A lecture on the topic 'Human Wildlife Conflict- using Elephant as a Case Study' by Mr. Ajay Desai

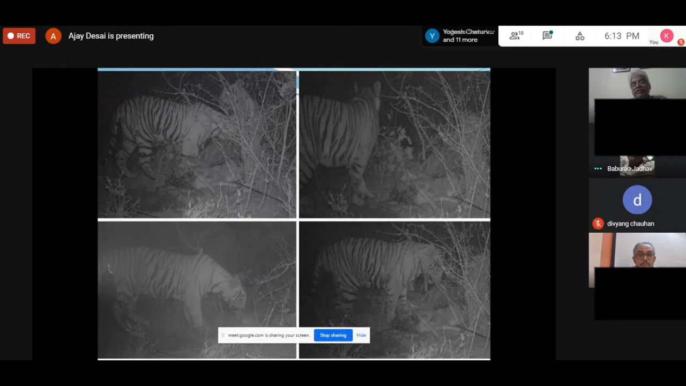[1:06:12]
So, the other thing, one of the important things is in the compensation, one of the tiger's kills we monitored had four different tigers coming to that kill. So, essentially, it means that if I fail to do compensation, then it means that four different tigers have potential of being killed.